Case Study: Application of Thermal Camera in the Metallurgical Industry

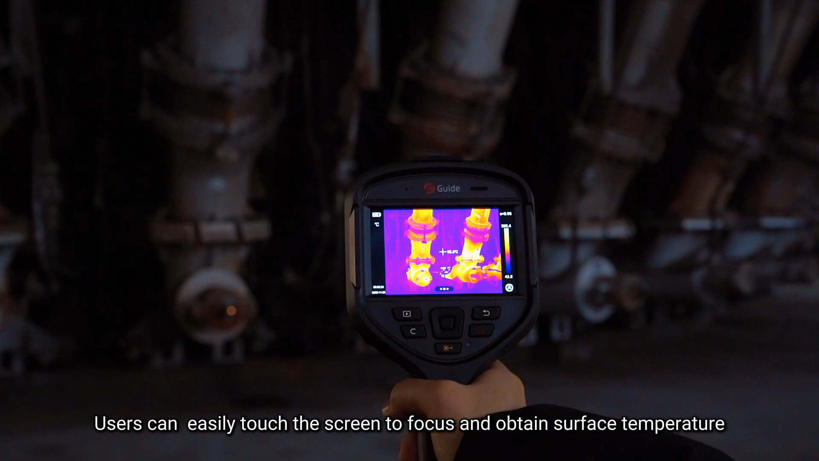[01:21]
Users can easily touch the screen to focus and obtain surface temperature.
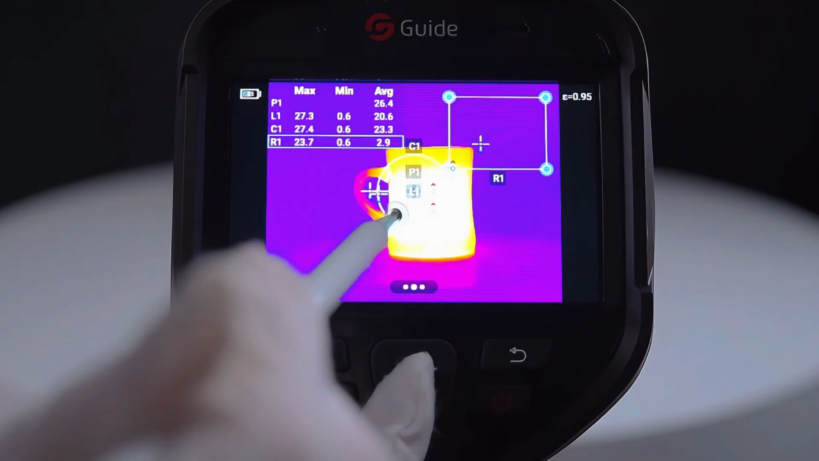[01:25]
Thermal cameras also offer point, line,
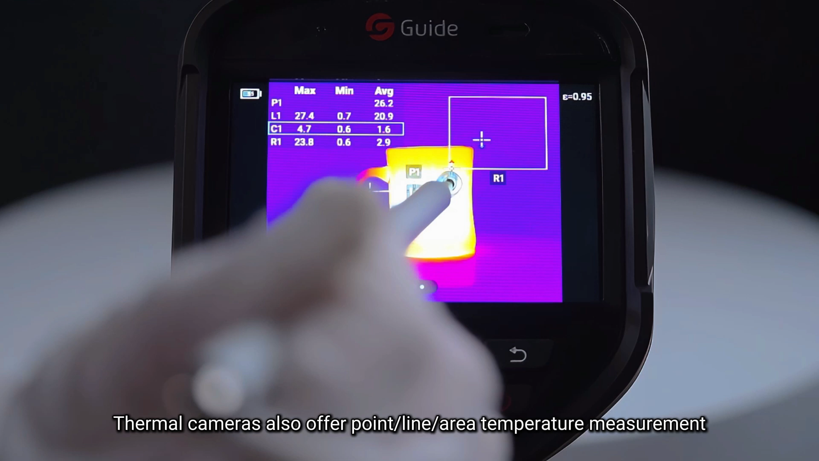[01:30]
and area temperature measurement for more detailed analysis and high-temperature alarm, allowing for further processing of infrared images.